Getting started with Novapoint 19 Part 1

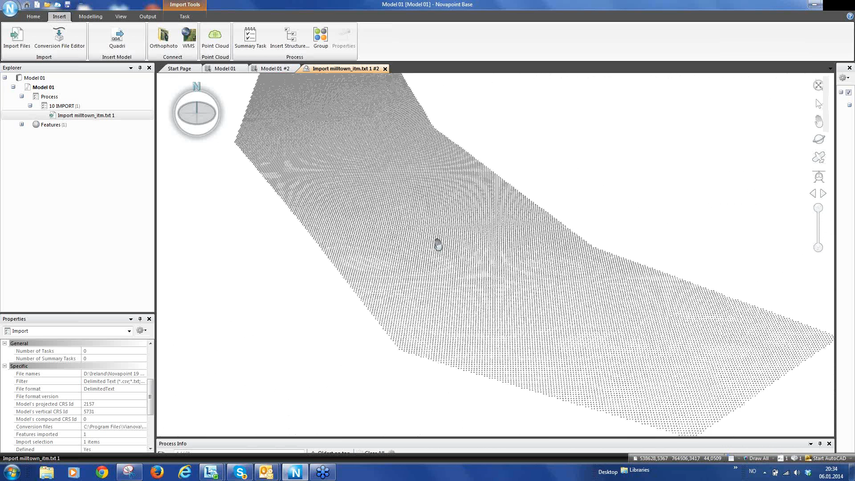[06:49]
And you can see here in the property window that is one point cloud and this has received its own genuine unique ID and you can see it has the attribute existing because it's existing information. There are 46,260 points in the point cloud.
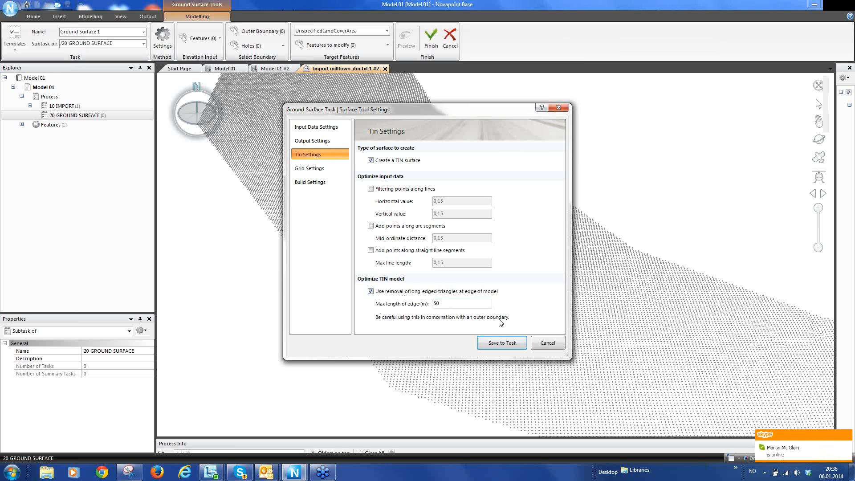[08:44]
And I recommend adding an optimization that removes triangle, size of triangle greater than a particular value. For our case here 50 meters is a sensible value. We need to select which features we want to create the ground model of and that is our import,
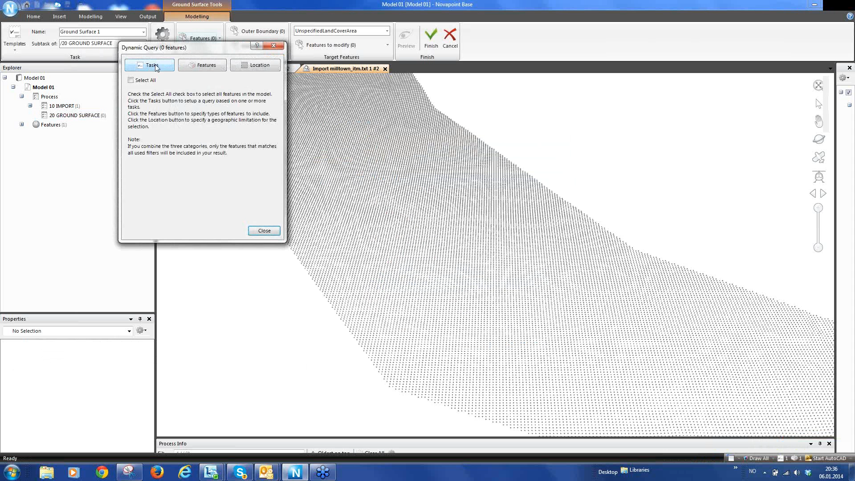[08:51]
our point cloud. And we need to do a modification so that we can break the point cloud up into
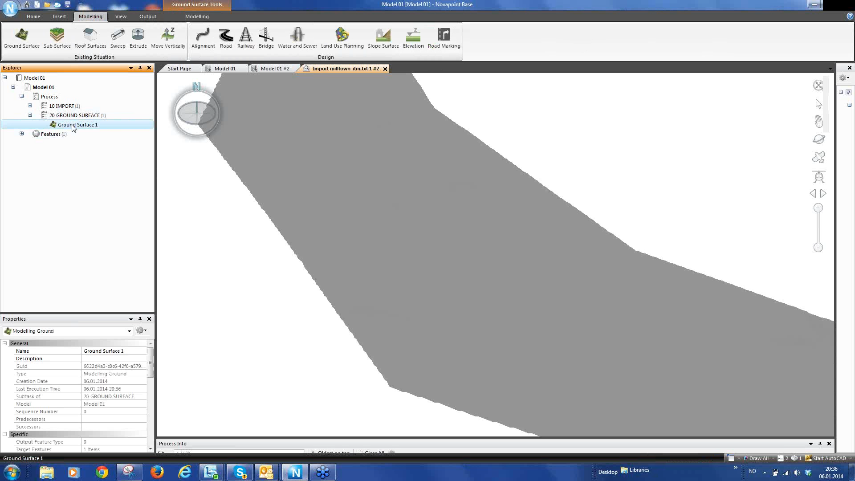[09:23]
Again we can mark it right mouse click view in 3d and you see now that the whole model has been triangulated. So we now have a complete ground surface and this we can use when we start our row design and alignment design. Okay before I finish this part of the webinar I would like to
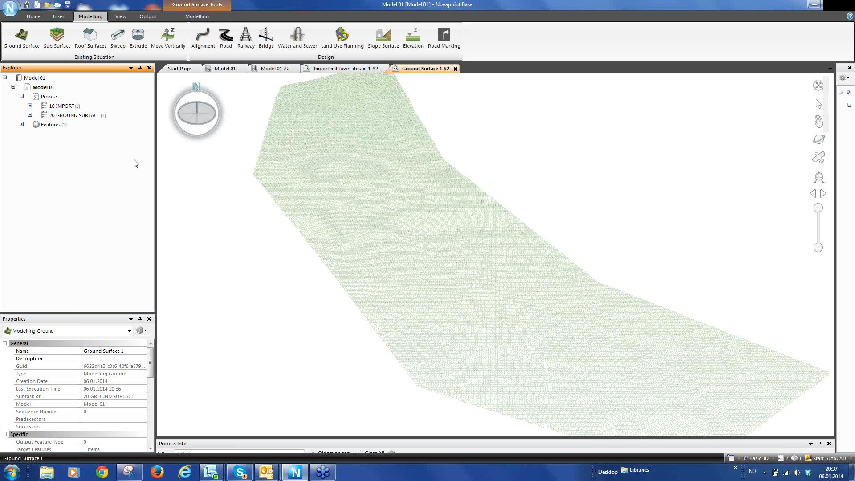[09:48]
add a Norto photo on top of our ground surface. So again we can go to our process tree, mark process, right mouse click, new summary task and we can call this 90 presentation. Mark the presentation summary task, go to our menu on the top and select view and select 3d.
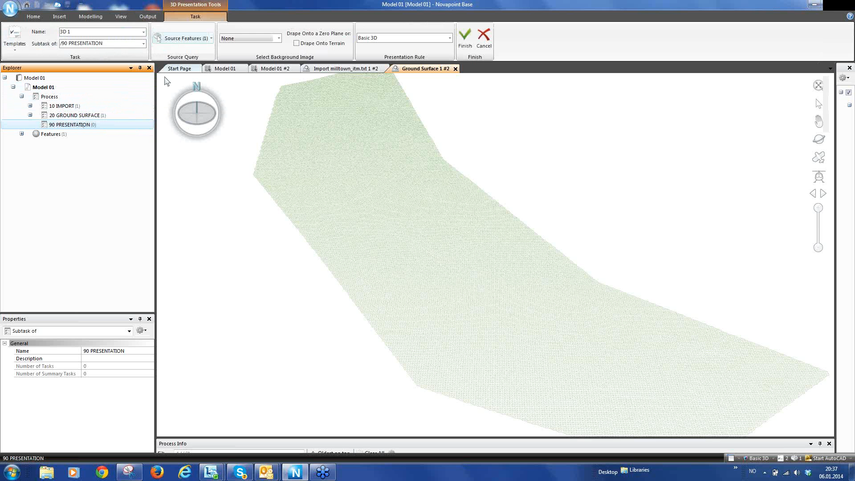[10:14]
So now we create a 3d view. Our source feature, we just want the ground surface.
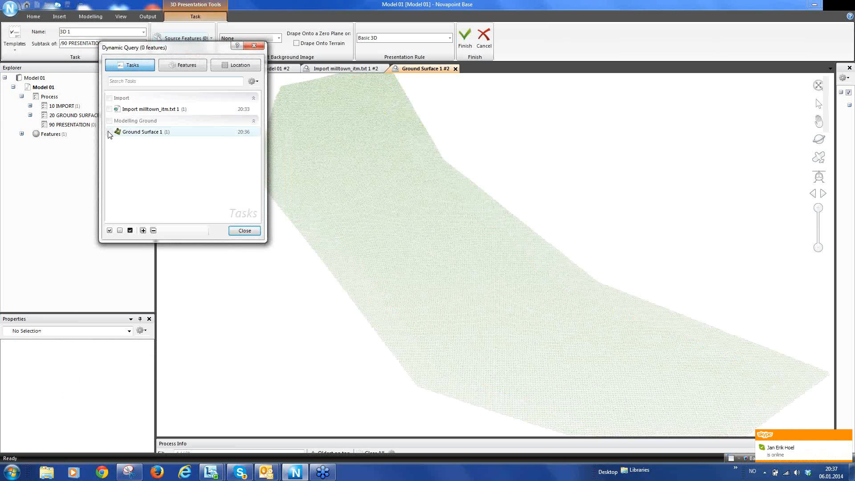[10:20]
And we want to add to the ground surface our Orto Photo. So we select here add Orto Photo. We give it a name, Orto Photo 001 for example.